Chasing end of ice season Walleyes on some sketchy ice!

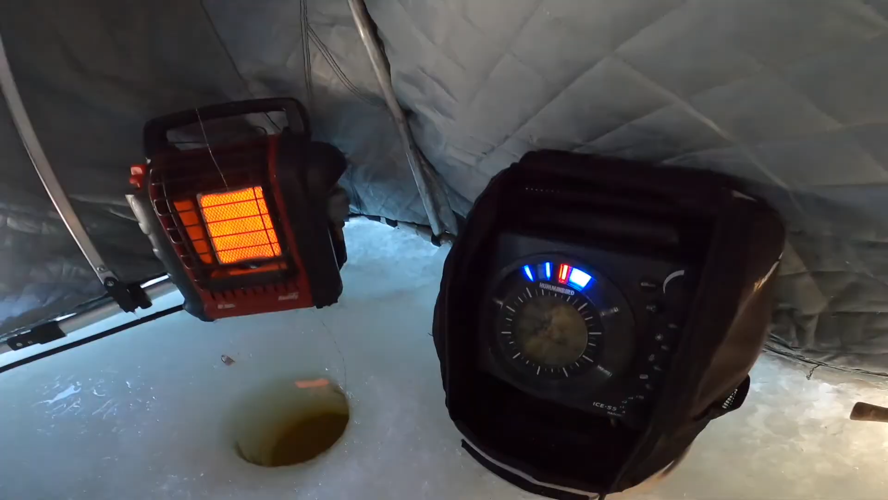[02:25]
That's not me. That's just the left hook. Charged stuff. That was a giant hook. I couldn't believe that wasn't you. Oh, something's cooking on bottom. I gotta get ready.
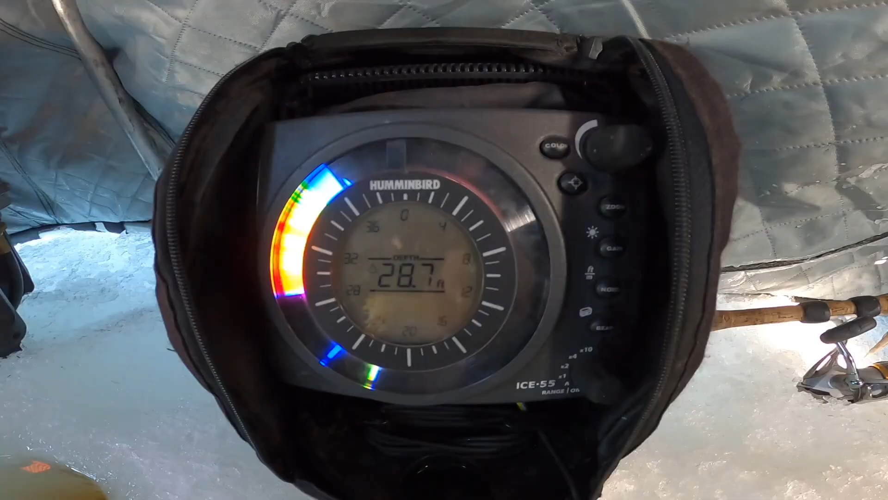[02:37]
On screen: depth 28.7 ft
I gotta get ready, man. Something's cooking on bottom.